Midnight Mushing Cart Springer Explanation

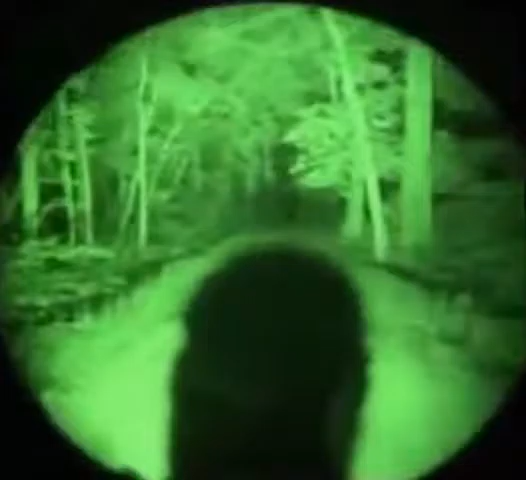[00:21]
they're in a position where they can pull if they choose they're on a special device it's called a springer
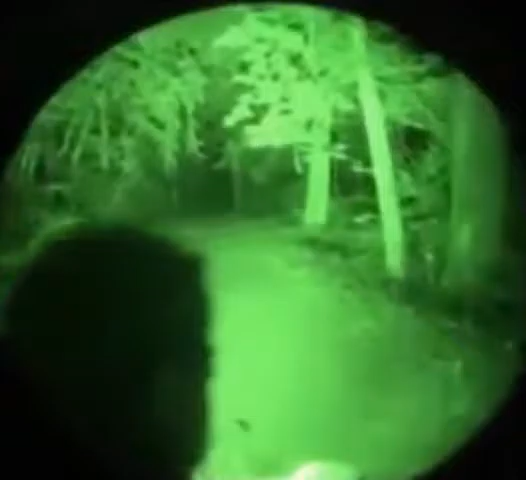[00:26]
we're still live curtis cool and this springer it'll absorb their pull
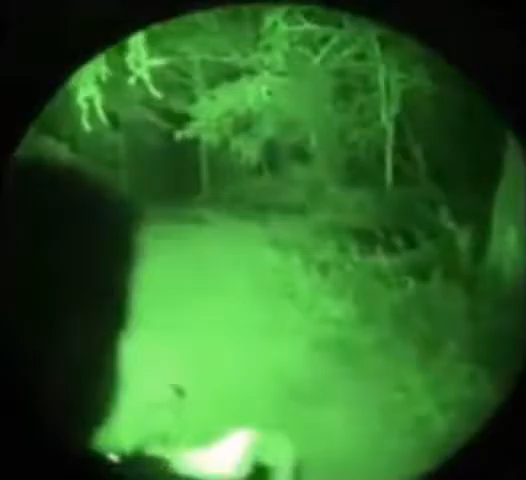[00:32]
so it'll let them know how they're running if they want to engage more
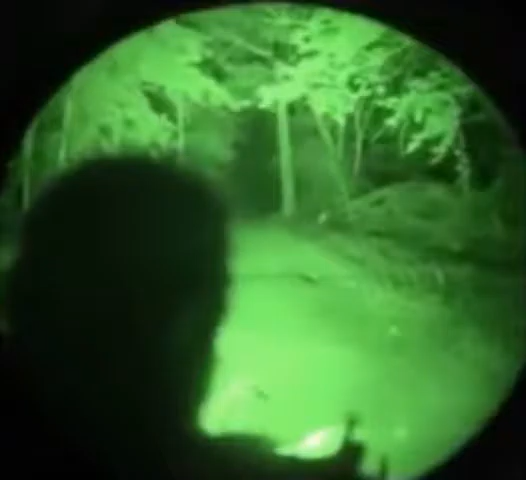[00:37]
and sometimes they will as we see wildlife along the trail
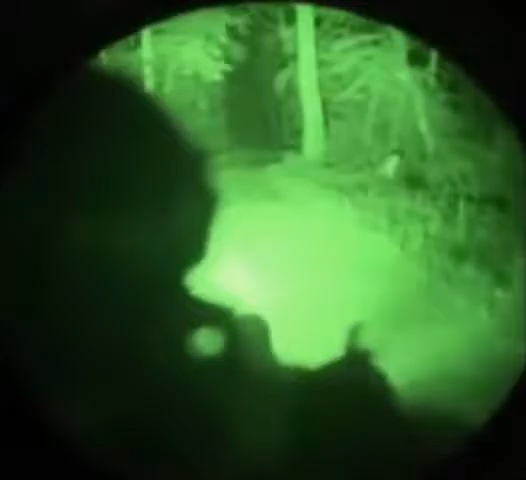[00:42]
as well as start being competitive with each other the two front dogs are my
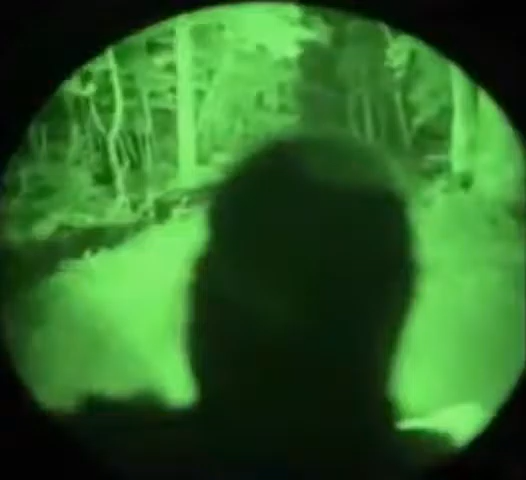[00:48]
lead dogs zoro and chase they're pretty much the fastest on the team they all know the commands you you